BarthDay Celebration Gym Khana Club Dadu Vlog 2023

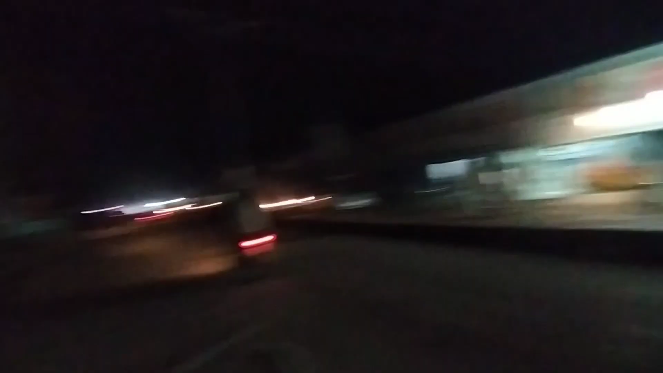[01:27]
और सामने है जिमखाना और ये है एसएसपी ऑफिस दादू।
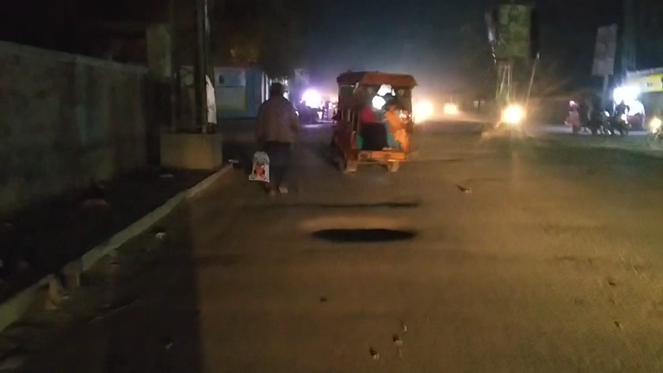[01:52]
थोड़ा अंधेरा है, लेकिन फिर भी गुजारा कर लेना।